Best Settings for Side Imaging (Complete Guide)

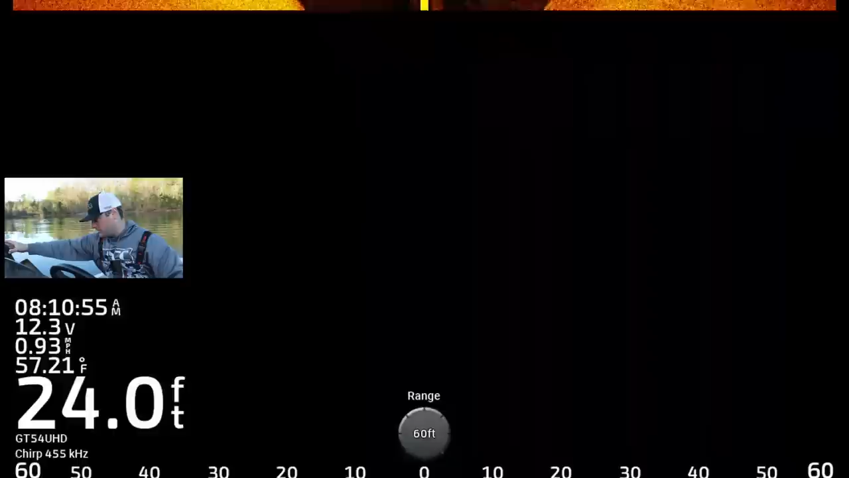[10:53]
On screen: depth 24.0 ft, water 57.21°F, speed 0.93 mph
So if this is your first time using side imaging, and you want to get the clearest picture, try to keep it as straight as possible.
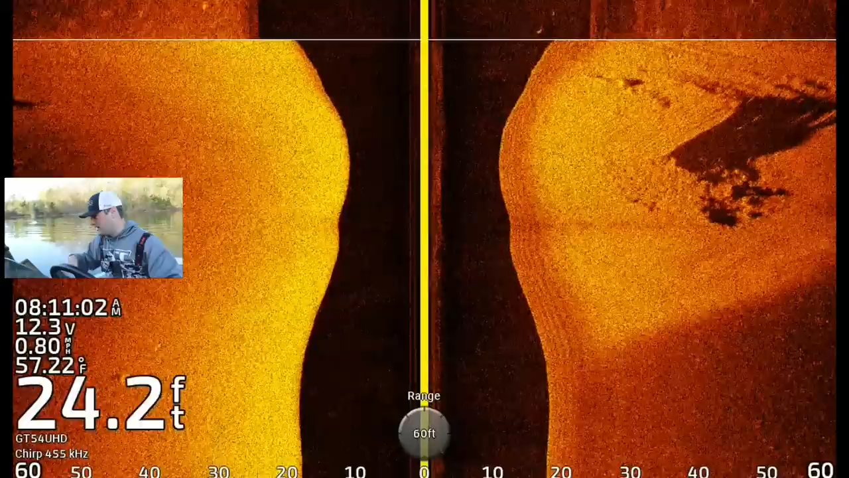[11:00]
On screen: depth 24.2 ft, water 57.22°F, speed 0.80 mph
You're going to have to obviously make turns to avoid things, but try to keep the image, try to keep the boat as straight as possible. That's going to give you the clearest image. Let's talk real quick about shadows, and for those of you that don't quite understand
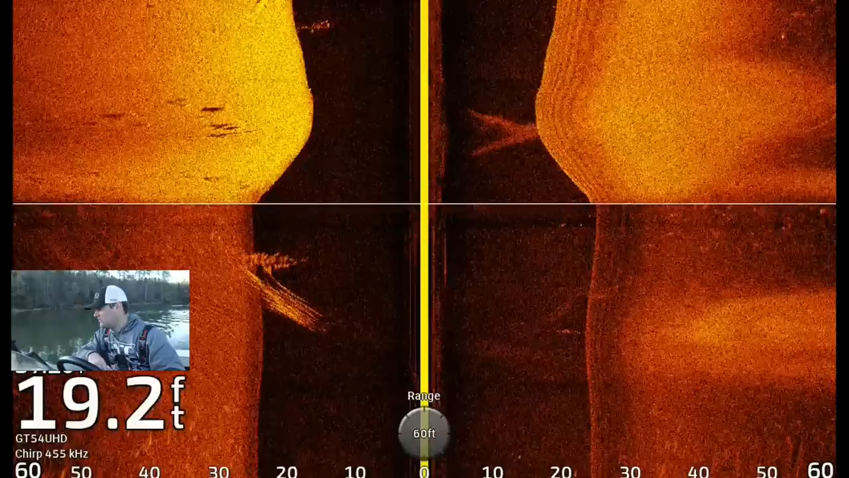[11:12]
On screen: depth 19.2 ft
how side imaging works, if there's some stumps here, I'm going to pull, we're drifting over some trees or something.
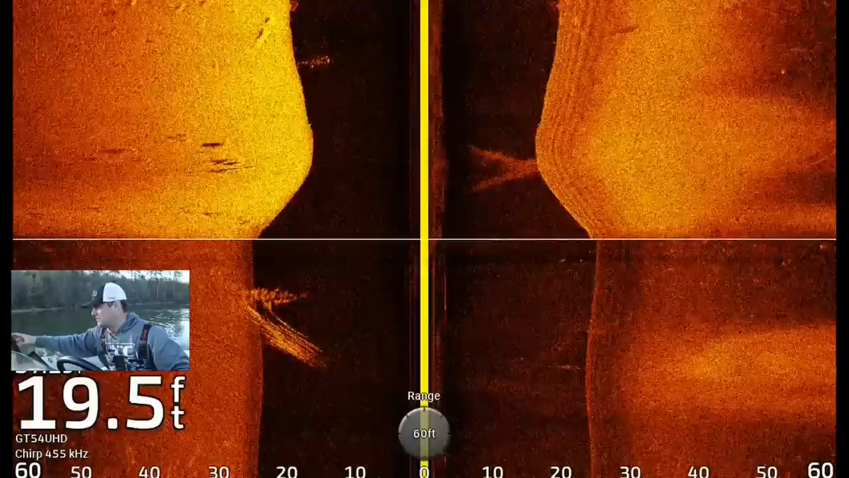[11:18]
On screen: depth 19.5 ft
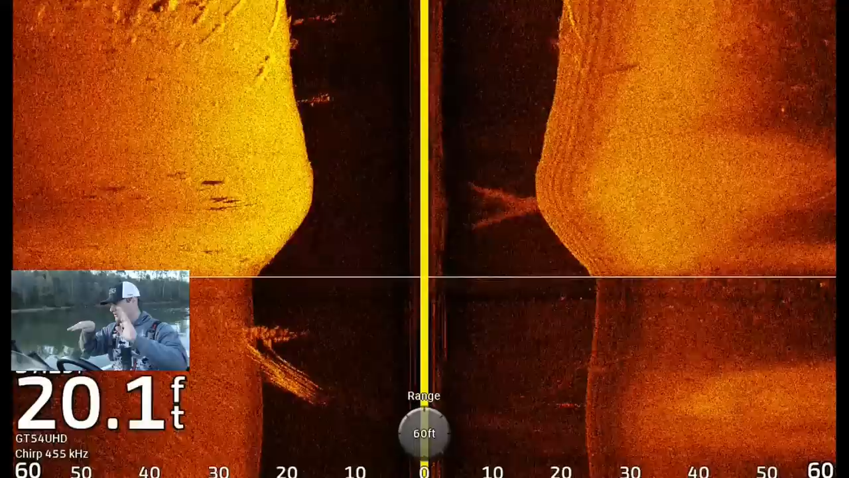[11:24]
On screen: depth 20.1 ft
Typically, if this is your transducer, and there's a ton of trees right now coming up on the screen on the left side of my transducer, that transducer is sending a beam.
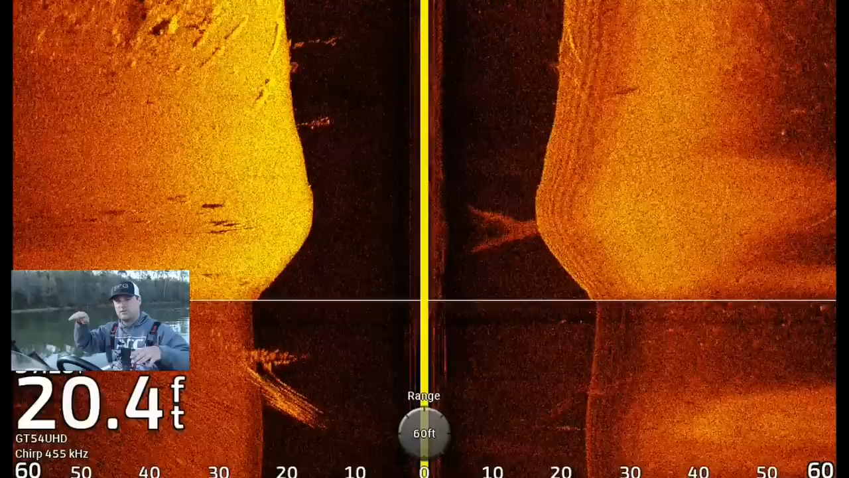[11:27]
On screen: depth 20.4 ft
We'll call it, for simplistic purposes, we'll call it a beam of light. And when that beam of light hits an object, that light can't go through the object, and it creates a dead zone, or in this case, the shadow.
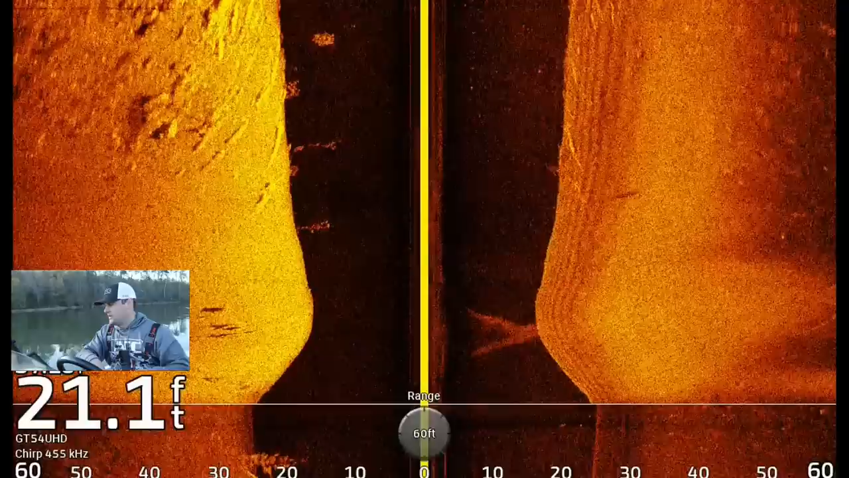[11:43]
On screen: depth 21.1 ft
Okay, so the shadow is the area that the sonar, or the frequency, isn't actually reaching.
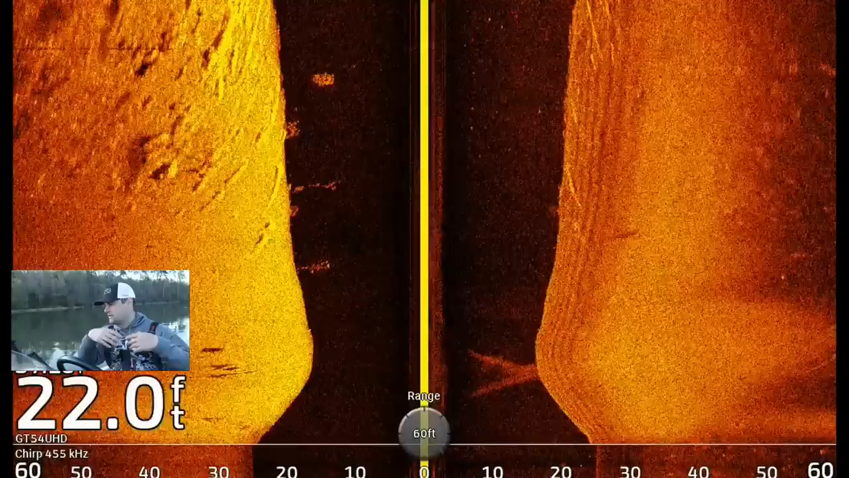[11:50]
On screen: depth 22.0 ft
So the higher, or the longer the shadow, the typically, the higher in the water column the object is,
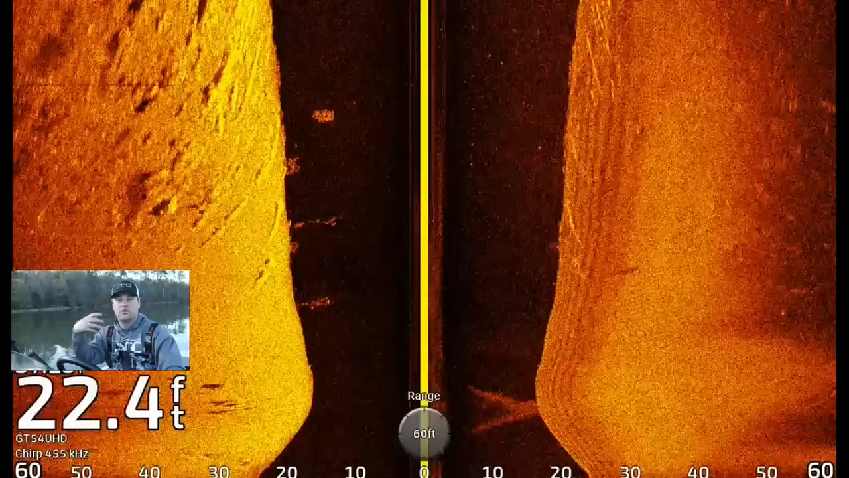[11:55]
On screen: depth 22.4 ft
or the taller the object is, in case of it's a tree or a brush pile, or something like that.
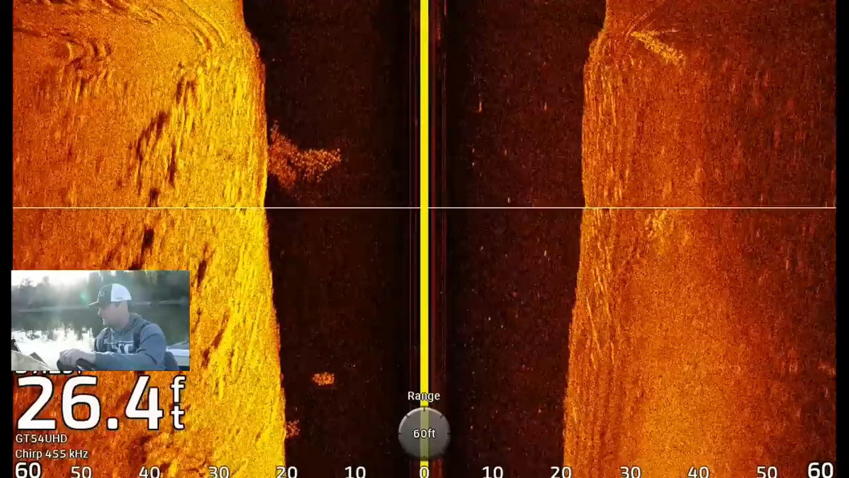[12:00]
On screen: depth 26.4 ft
This could all be sunken timber. See, I made a left turn there, and see how all those images kind of bent and blurred?
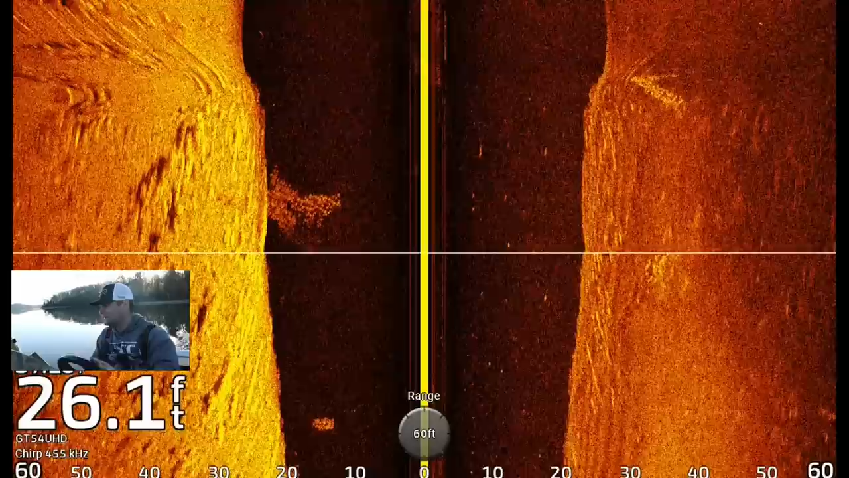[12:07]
On screen: depth 26.1 ft
That's a perfect example of that, again.
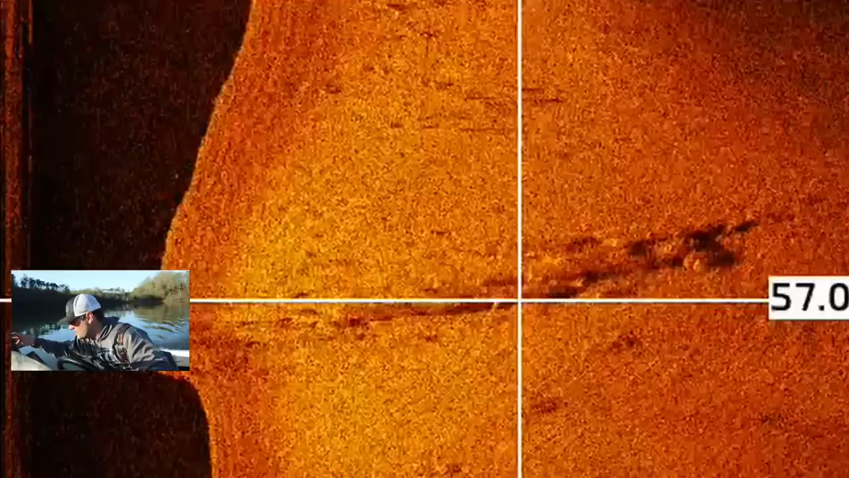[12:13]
You can see right here, these small little bright spots, those are right there on the crosshairs, just to the left of the crosshairs now.
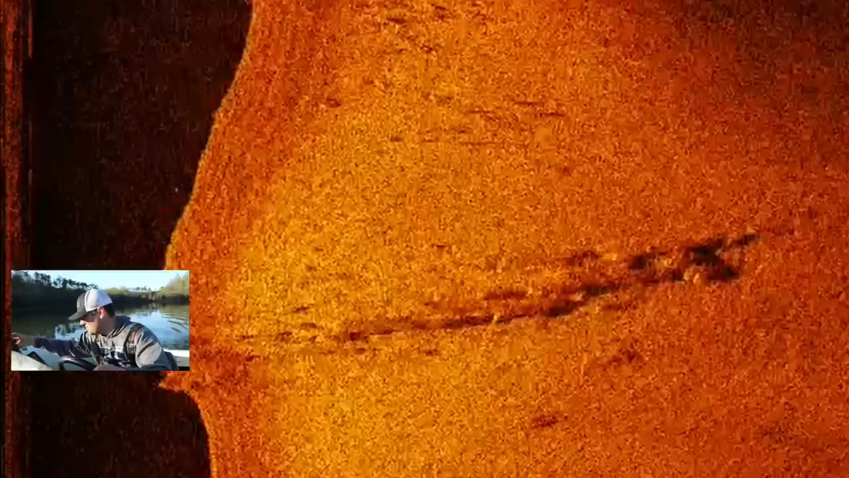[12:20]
There's definitely fish down there, but they could be bass on those logs. Or catfish, or whatever species is out there.
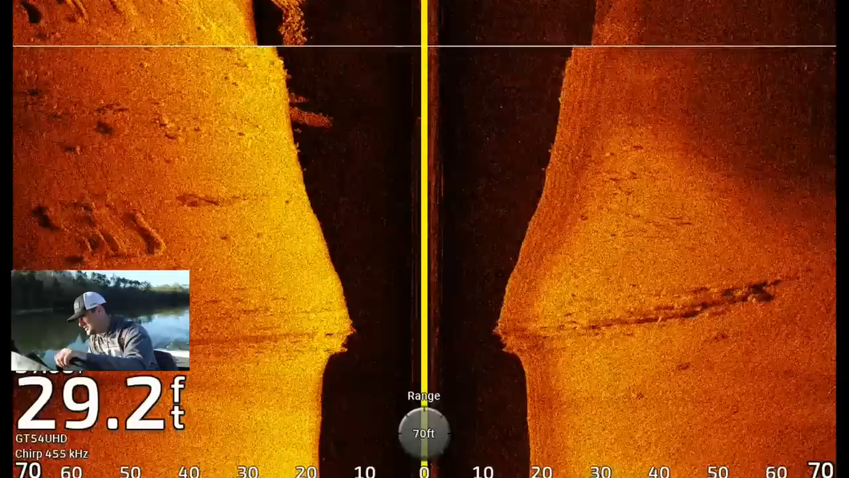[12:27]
On screen: depth 29.2 ft
I just, I'm not very confident that those are crappie.
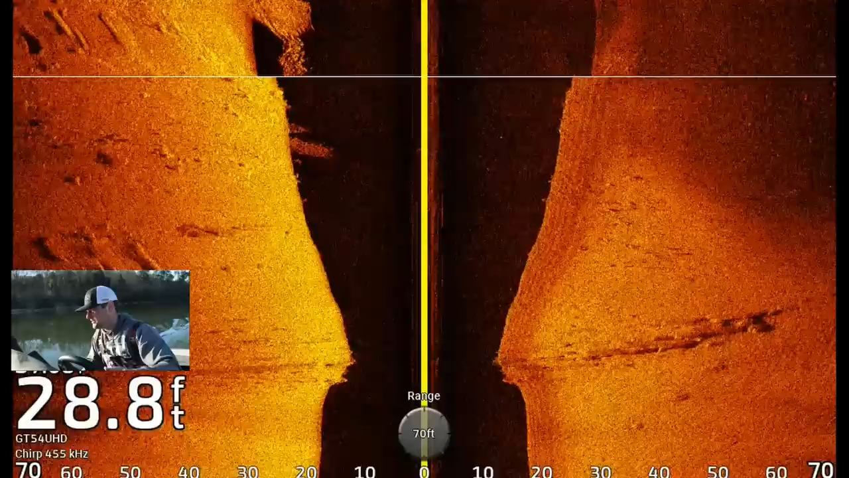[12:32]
On screen: depth 28.8 ft
And that is a big school of shad, but there is, there is something down there, so we're going to throw a waypoint on that.
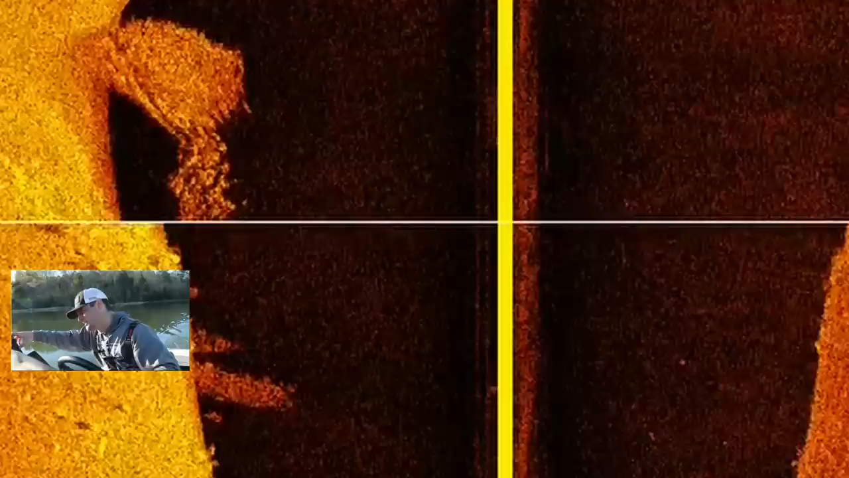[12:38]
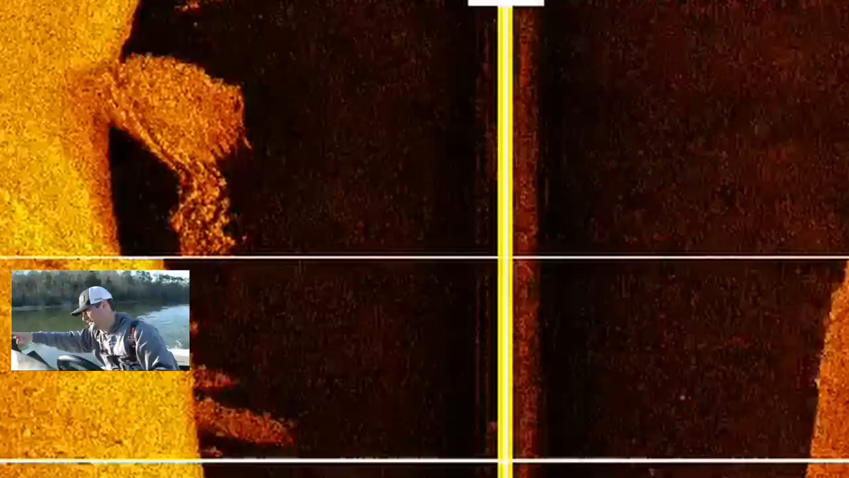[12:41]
There's a tree, or something, with a ton of baitfish on it.
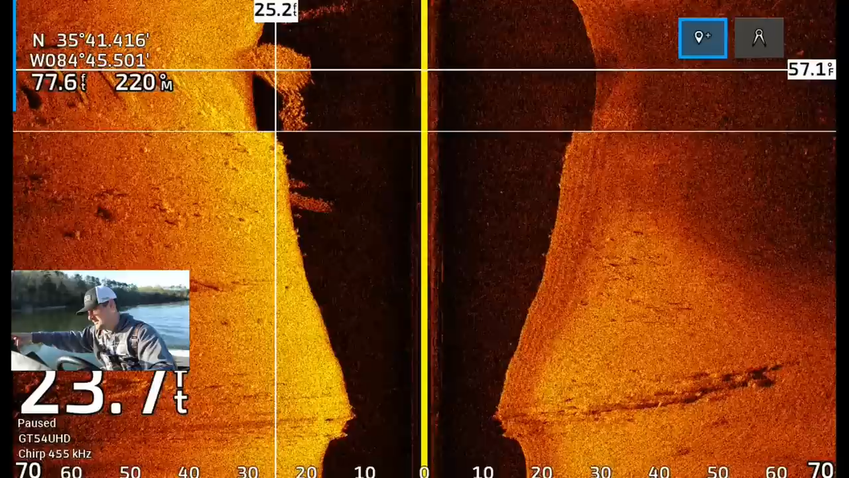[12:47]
On screen: depth 23.7 ft
And if you can find that, there's hopefully going to be a crappie or two on it. Another thing I should mention, if you notice on the left side of my screen, it's a very bright image, and on the right side, it's kind of that duller, blacker gold.
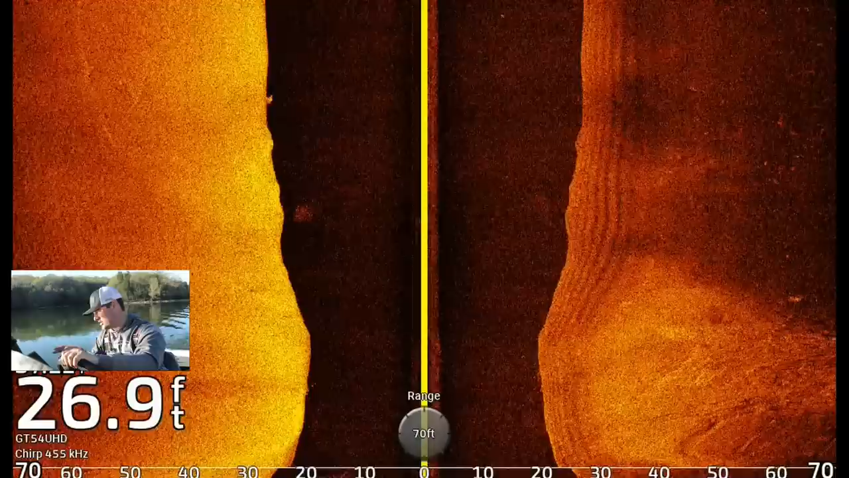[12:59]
On screen: depth 26.9 ft
That's the edge of the creek channel. The left side is that harder bottom.